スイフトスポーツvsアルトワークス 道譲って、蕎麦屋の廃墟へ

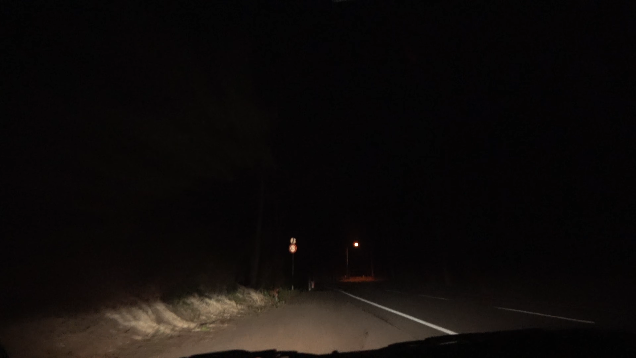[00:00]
ほら行け。 ナンバー 営業。 仕事。いやちょっと証明衝突仕掛けた。 軽貨物ですね。踏んでるめっちゃ踏んでる。 すごいカーブだな。 怖がってもう。 すごいラインだ。
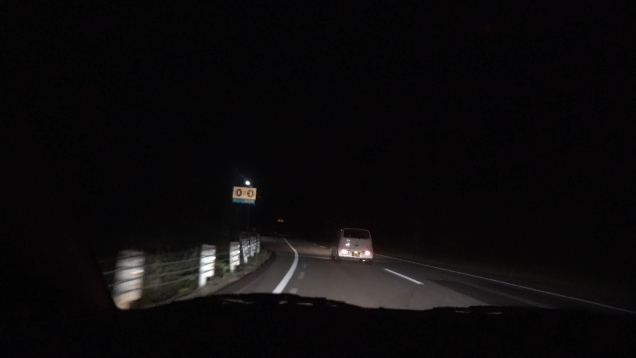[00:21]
センター寄って。 よっぽど急いだのか分かんないけど。 これから仕事。仕事帰りかな、さすがに。 帰りじゃないですかね。 疲れて早く帰って 。早く荷物持ってこいって言われて、急いで向かってとか。椅子になったら着くんだとか言われて。 ここだとあれだな。 これ相当走り慣れてんだってか、めっちゃはみ出してるし。